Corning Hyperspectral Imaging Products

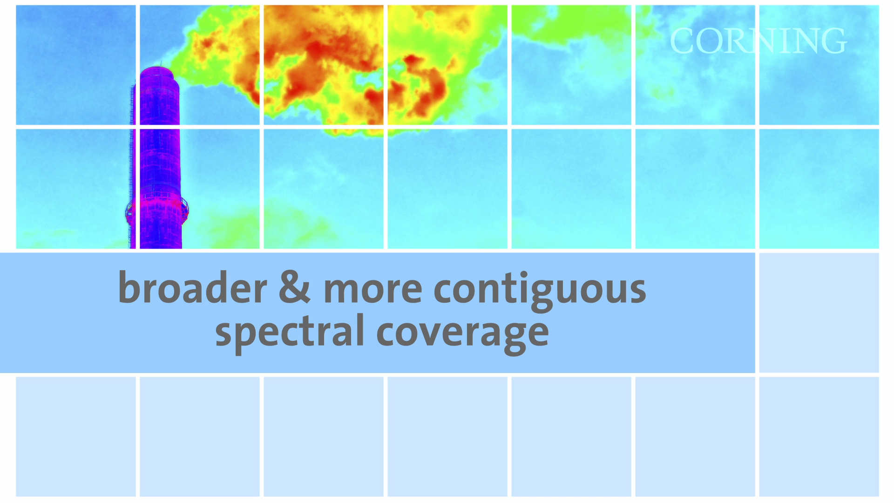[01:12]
In most cases, HSI is more versatile and more precise than multispectral sensing.
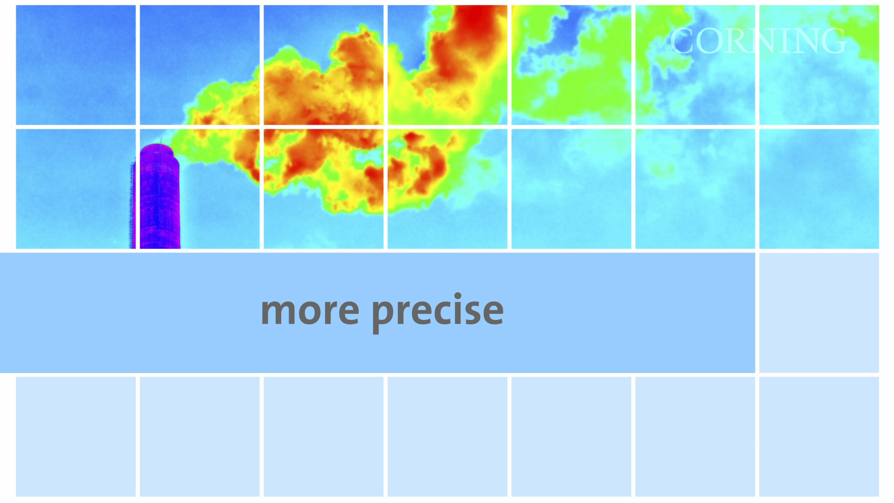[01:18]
The hyperspectral image can see differences between vegetation, picking out specific species.